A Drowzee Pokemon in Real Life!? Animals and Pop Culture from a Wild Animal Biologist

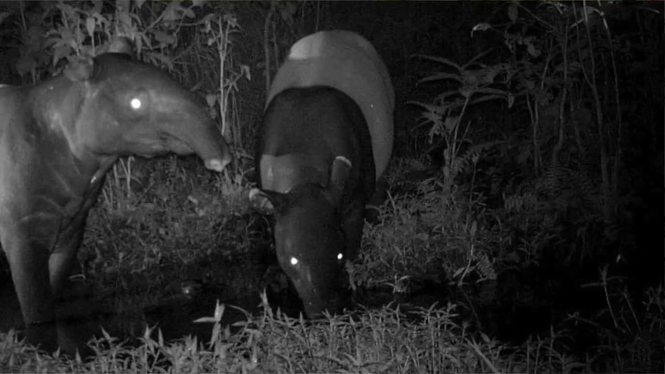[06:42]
Malayan tapirs tend to be more active during the night, which could in fact have guided the legend of the Baku being active at night and thus eating on people's dreams.